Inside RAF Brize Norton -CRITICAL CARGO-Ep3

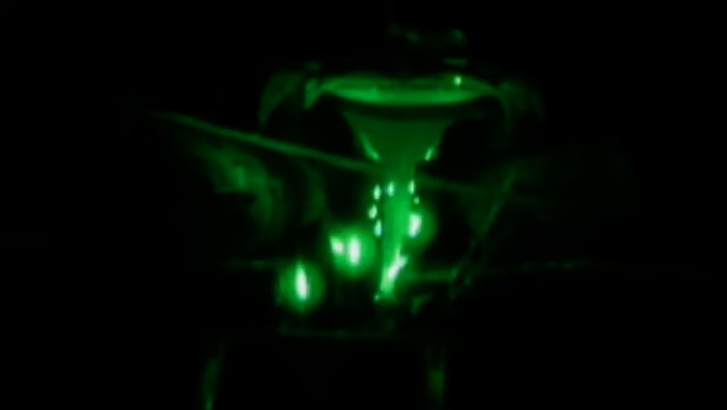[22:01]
We'll swoop down, do the airdrop, and get straight back up out of the way.